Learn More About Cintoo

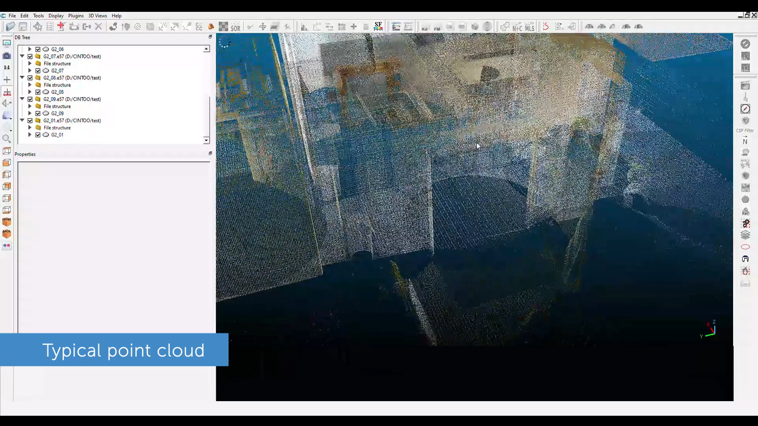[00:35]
Sintu Cloud effortlessly converts your cumbersome point clouds into 3D surfaces for all types of 3D scanning devices.
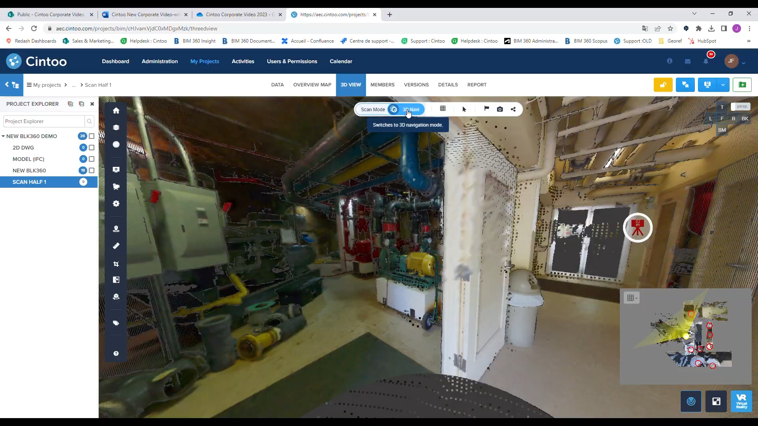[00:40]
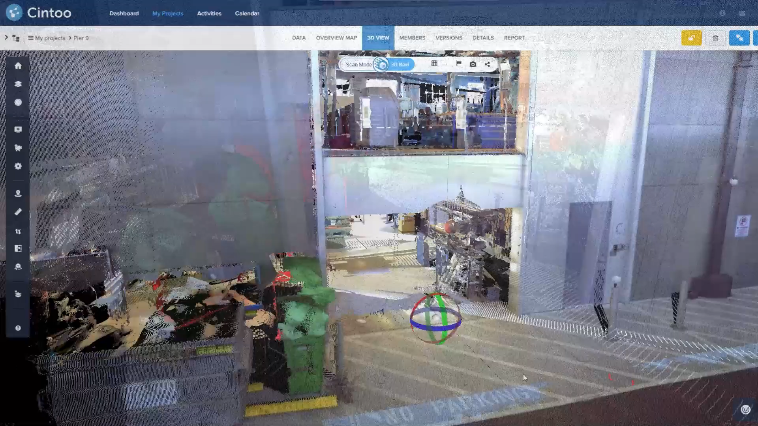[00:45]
This mesh-based scan data is heavily compressed while preserving the project's structure, accuracy, and density.
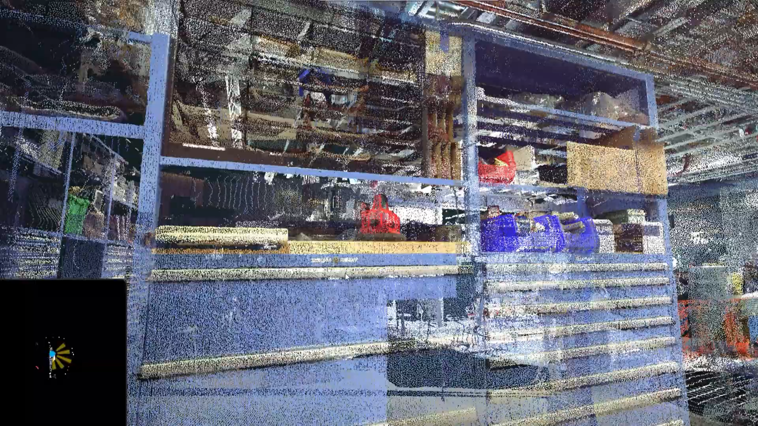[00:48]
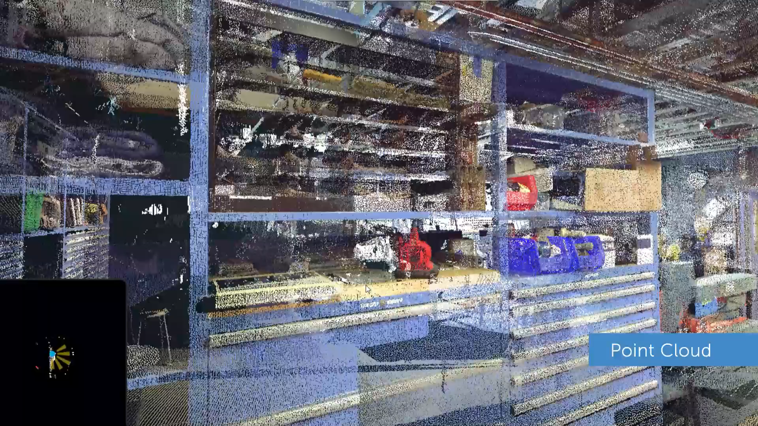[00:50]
There is no decimation of the source point cloud with this process.
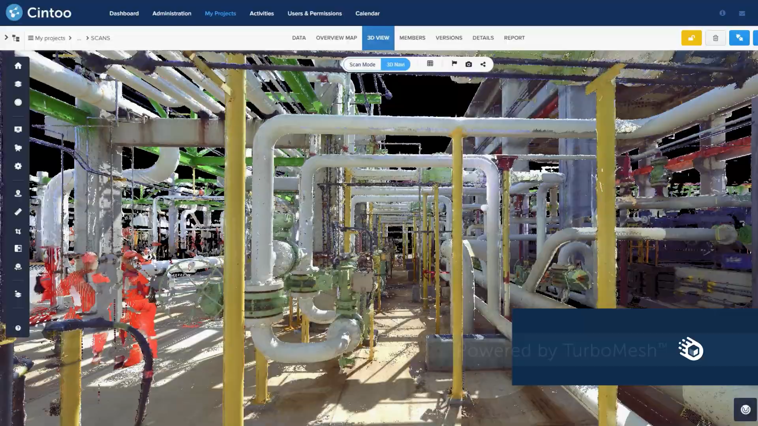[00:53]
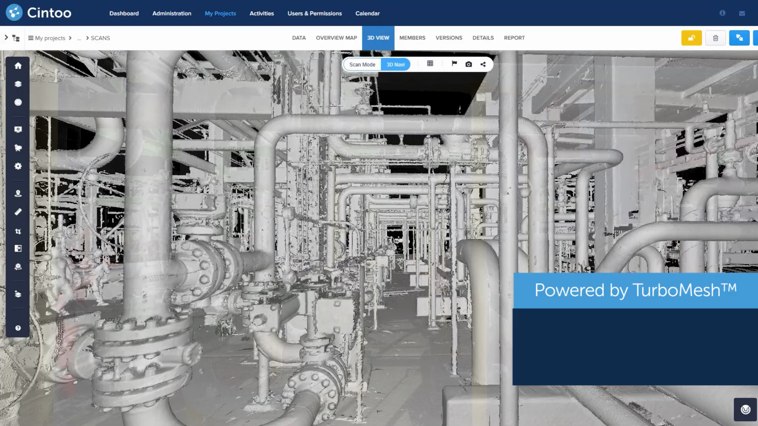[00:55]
Mesh-based scan data in Sintu Cloud makes it easy to view, navigate, and analyze by experts and non-experts alike.
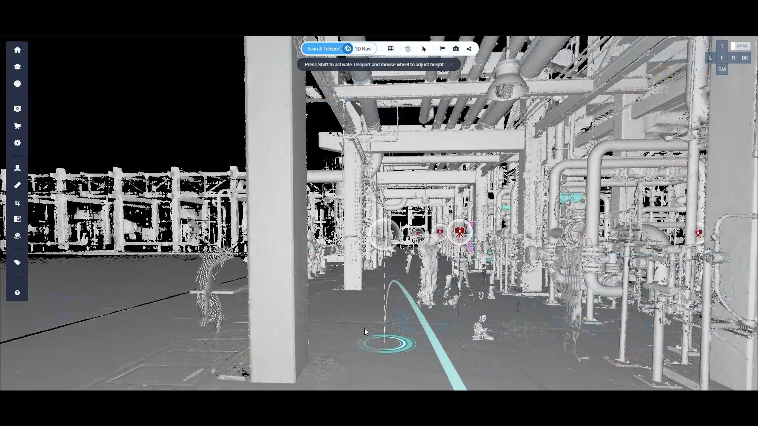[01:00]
With Sintu's cutting-edge teleportation, you can now easily point and click to move through your scans without constraints.
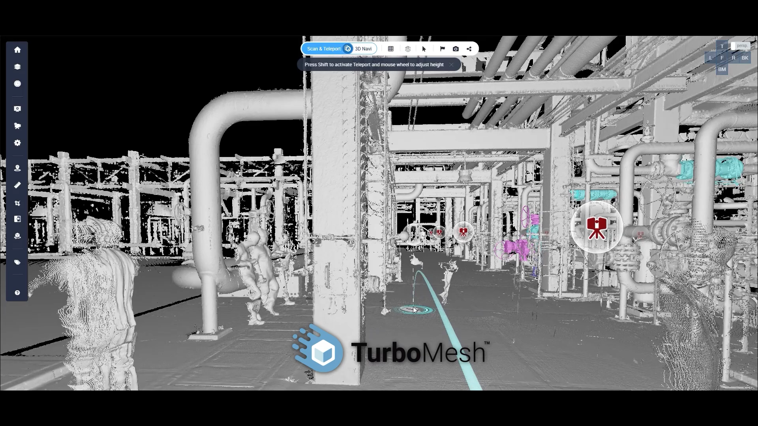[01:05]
Improve QA and QC workflows and asset management all while working remotely.
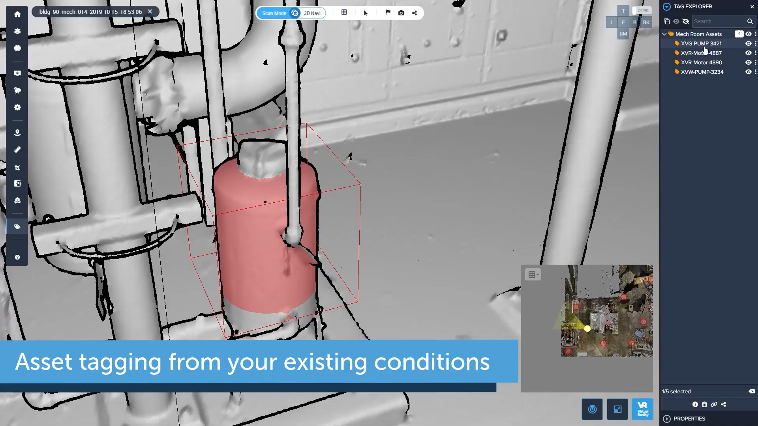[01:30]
Connect your equipment tags to your digital twin, document management, ERP, or IoT platforms.
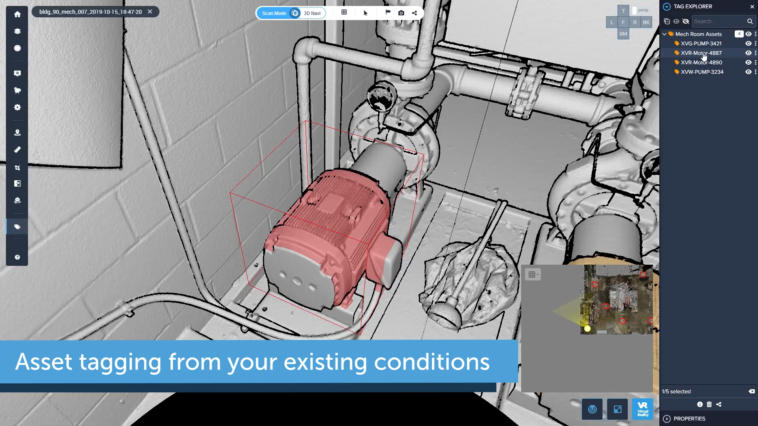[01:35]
Make sure you're providing an accurate deliverable to your team or your end customer.
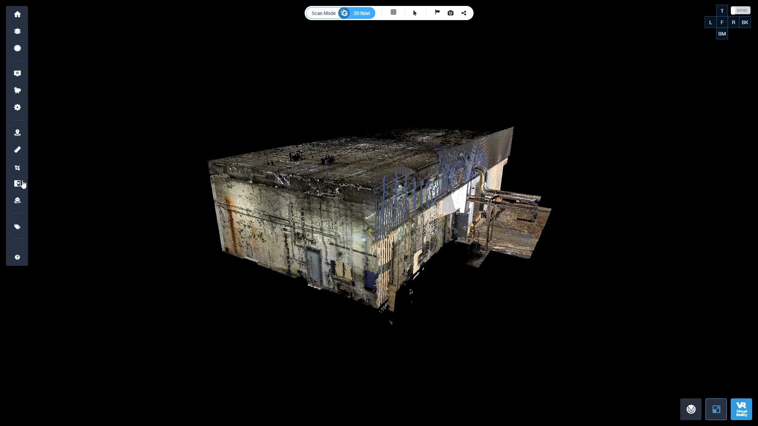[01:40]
Benefit from Sintu Cloud's distribution capability for scan-to-BIM and digital twin workflows,
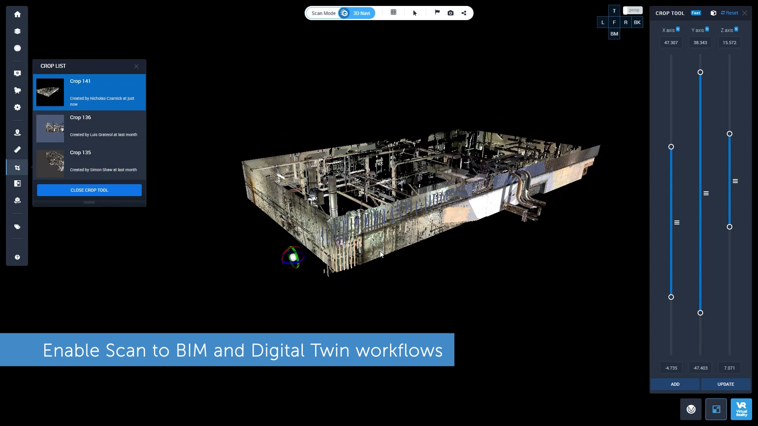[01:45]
and download your reality capture data in either mesh or point cloud formats to maximize your ROI.